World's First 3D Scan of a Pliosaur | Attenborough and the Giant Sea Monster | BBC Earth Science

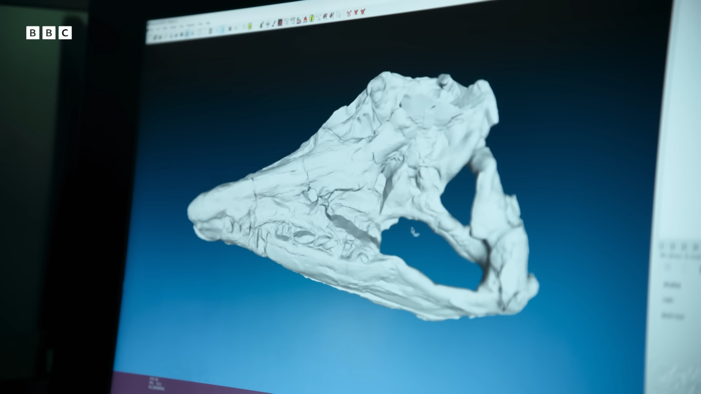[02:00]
Does this skull give you any information about what animals prey might have been?